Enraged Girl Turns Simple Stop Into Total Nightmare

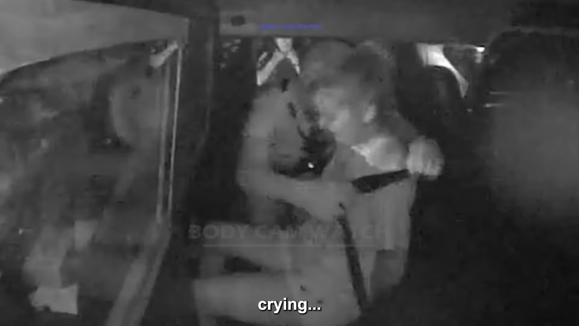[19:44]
In the aftermath, the arrested teenager grapples with the reality of her reckless behavior.
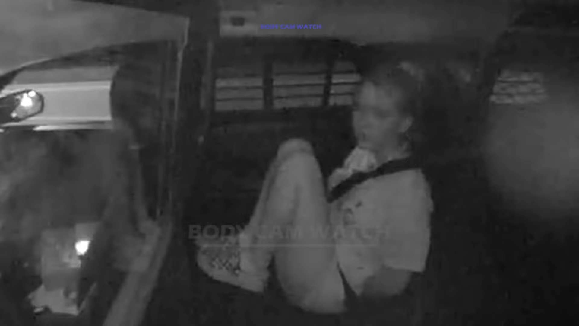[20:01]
This offers a glimpse into the dangers of young individuals feeling above the law.